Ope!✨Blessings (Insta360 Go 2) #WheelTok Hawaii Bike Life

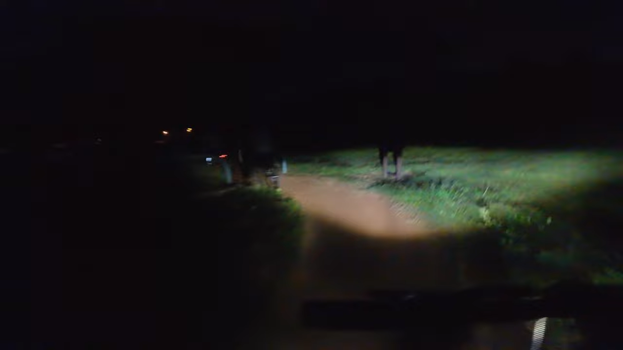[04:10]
Try that, you guys. Maybe daytime you can see better. On the backside of Kakaako, we got this little curve that we always try to ride.